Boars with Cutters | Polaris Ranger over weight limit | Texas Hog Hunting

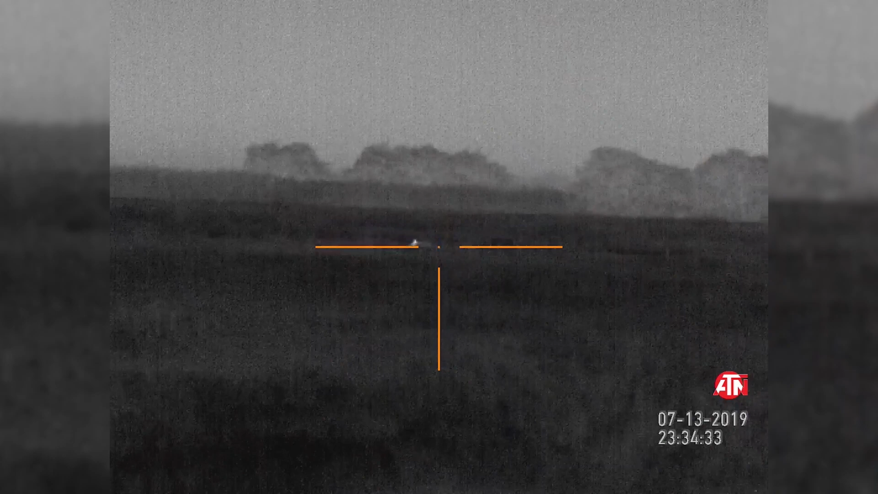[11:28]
Hold on, he's gonna go down. He did not go down after these first two hits, but he gave us two more opportunities when we went after him and we hit him about three more times.
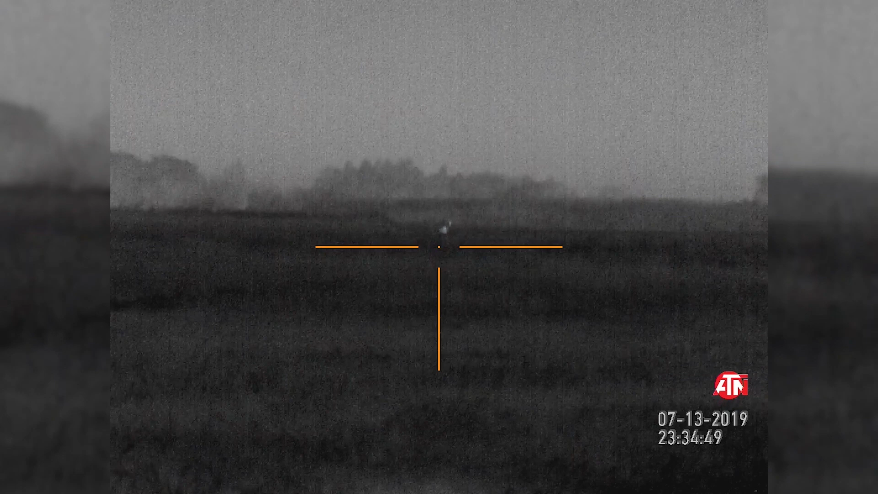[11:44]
At this point he lay down, but his ears were still up,
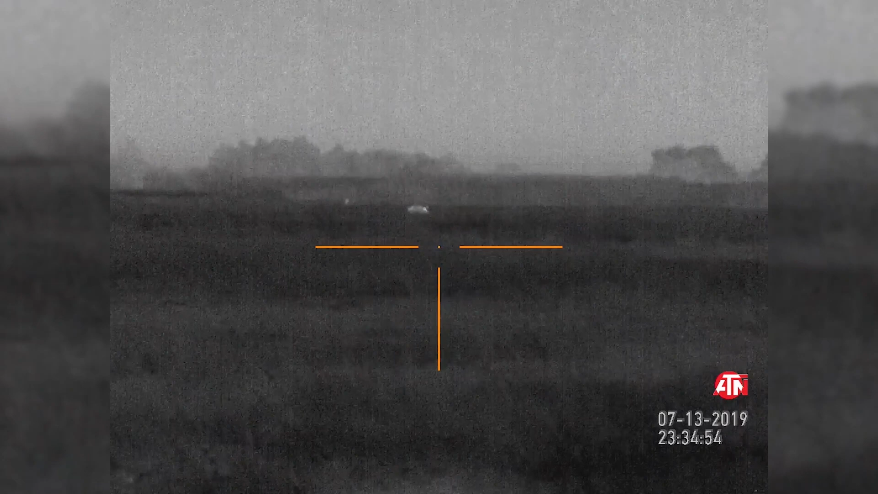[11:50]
so we came up behind him and at about 6 feet from him he turned around and tried to charge us. So Micah took his tag 13, I took my sidearm, and we put it to an end.
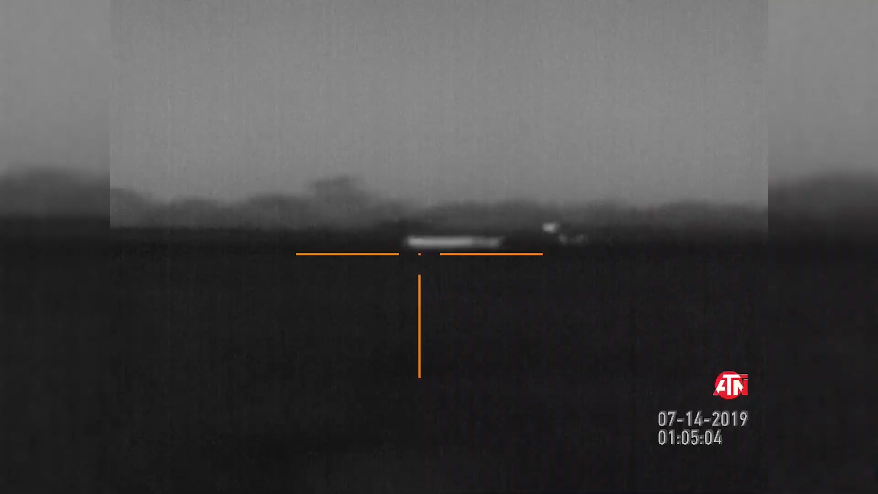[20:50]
We were about to head out when Micah did one
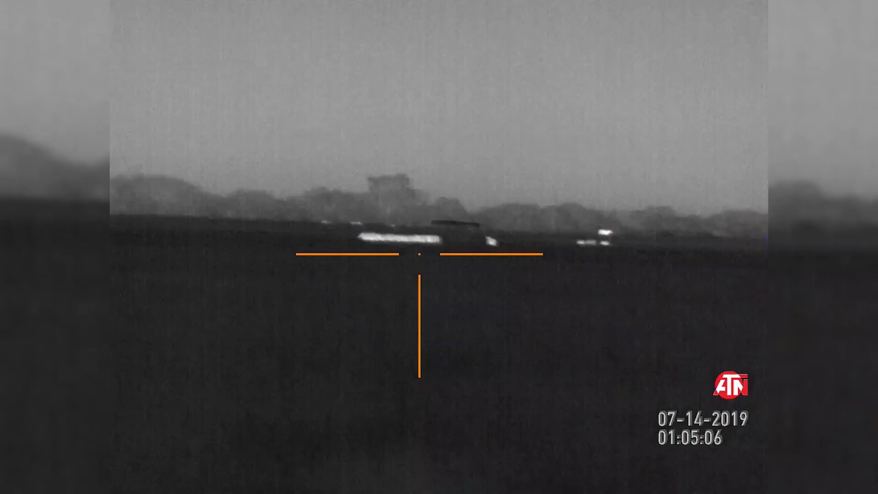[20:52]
last scan of the field and discovered this group moving in pretty fast.
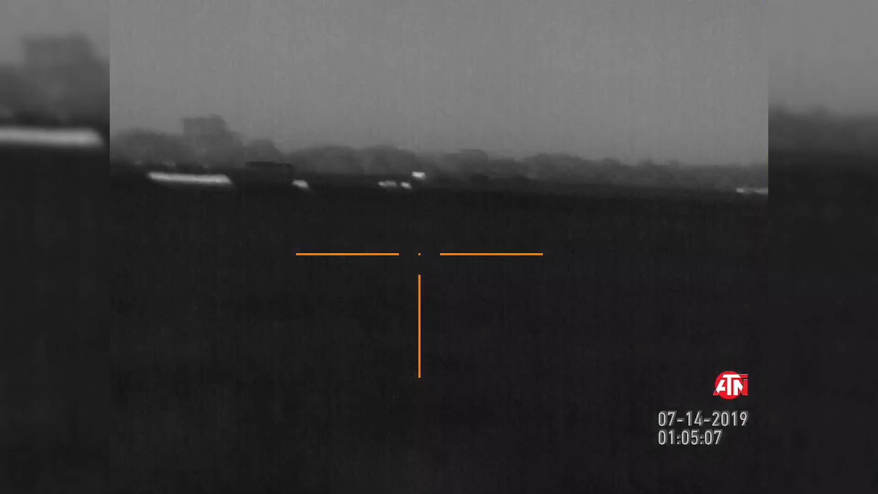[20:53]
So we drop everything and go after them.